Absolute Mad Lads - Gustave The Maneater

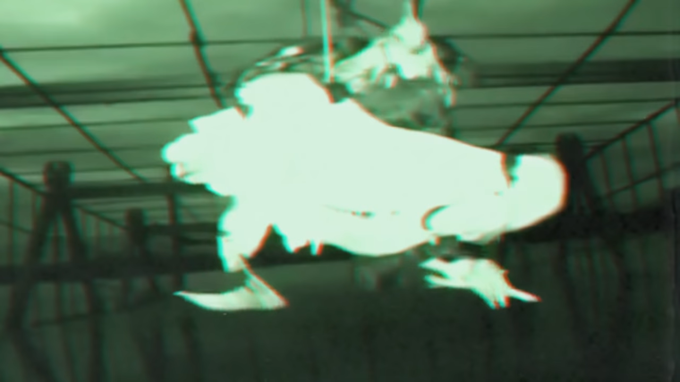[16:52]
they got a live chicken and tied it to the end of the cage and waited to see what Gustav would do. This, in fact, did very little as Gustav didn't even approach the cage over the course of several nights.
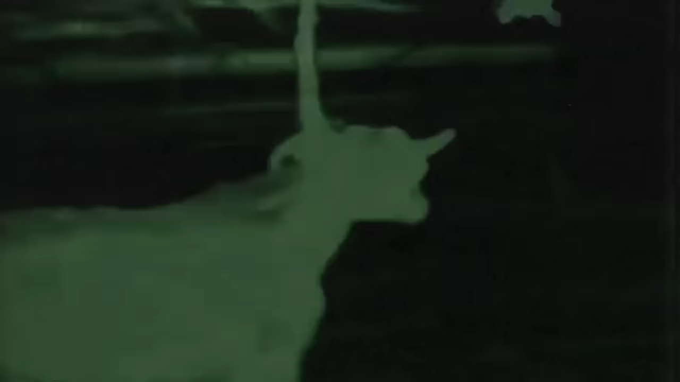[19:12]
a massive rainstorm fell upon the trap's location one evening.
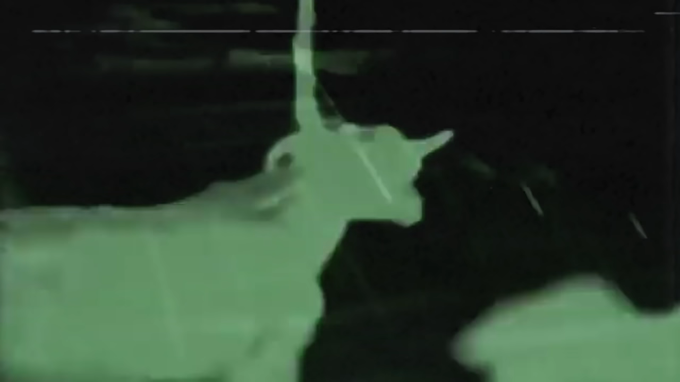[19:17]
This ended up shorting out the infrared observation camera and it made the ground under the cage completely collapse.